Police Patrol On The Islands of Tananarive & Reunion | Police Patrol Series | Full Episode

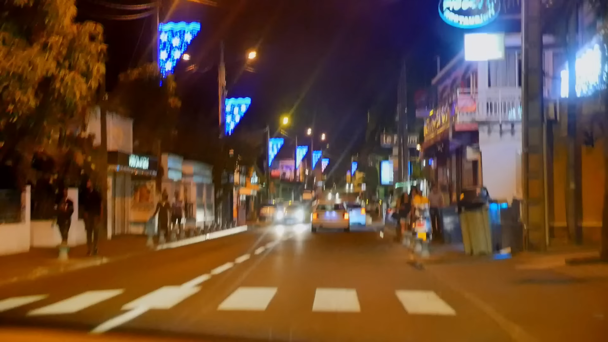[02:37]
A few minutes into his patrol, the vehicle traveling in front of him suddenly changes direction.